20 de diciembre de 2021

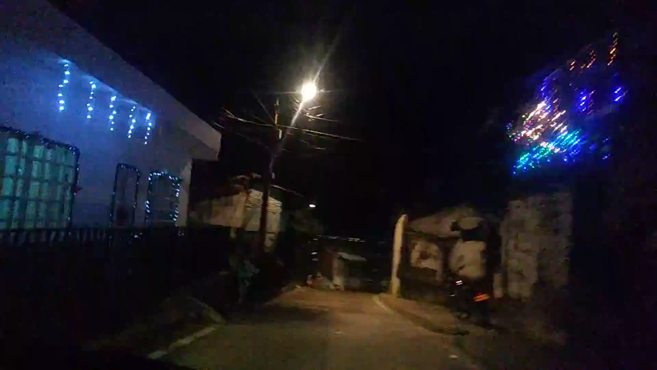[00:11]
seguimos por esta parte de tierra blanca en siloe mostrándole cómo están los alumbrados navideños las mismas casas iluminadas